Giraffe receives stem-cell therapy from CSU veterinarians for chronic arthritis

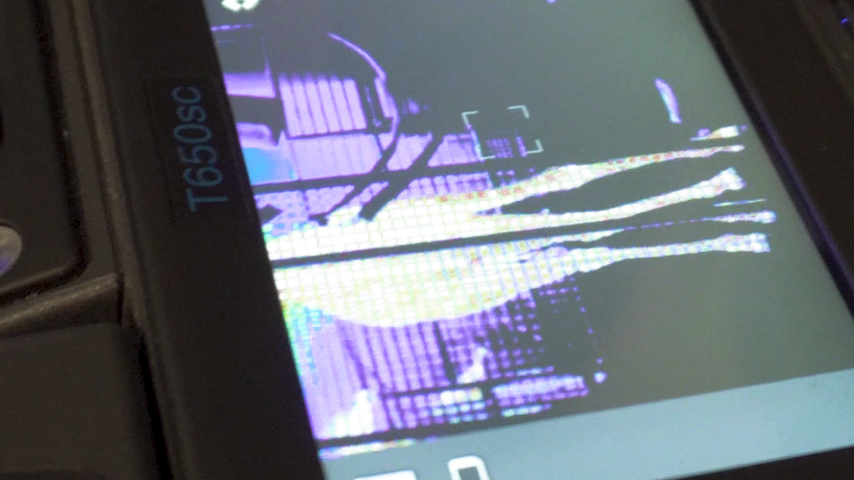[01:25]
one was still a little warmer but compared to what we were seeing initially it was very similar to his right so he's actually doing a lot better.